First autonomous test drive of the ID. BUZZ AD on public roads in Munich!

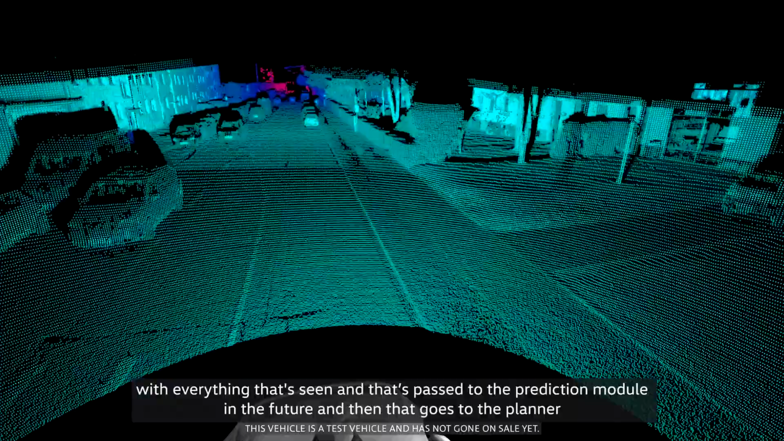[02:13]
With everything that's seen, and that's passed then to the prediction module in the future, and then that goes to the planner,
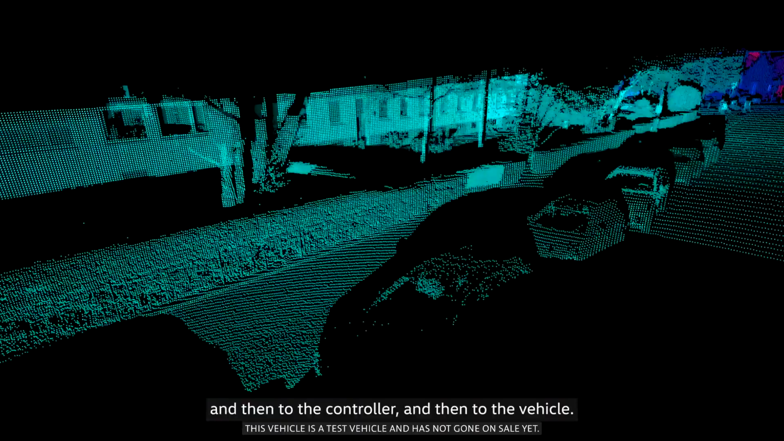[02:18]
and then that to the controller, and then to the vehicle.